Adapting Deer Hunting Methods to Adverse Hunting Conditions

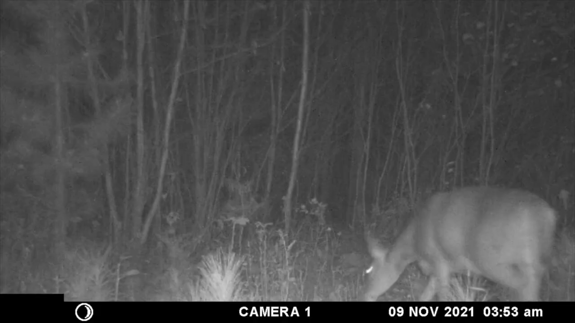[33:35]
and what they were doing is feeding at night only they became nocturnal and what was really crazy is their trail cams were telling us they were primarily active between 11 30 at night and 3 30 in the morning well they were a little later and earlier in that during